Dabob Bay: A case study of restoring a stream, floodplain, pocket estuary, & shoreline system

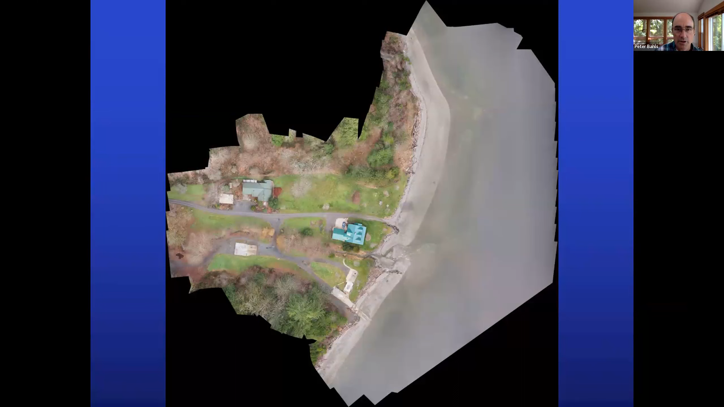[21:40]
You can zoom in on this and practically see a coffee cup on the table. So it was really helpful for just kind of getting an idea of where we were missing things over time and what's going on with the stream, and just kind of a photo documentation of the site.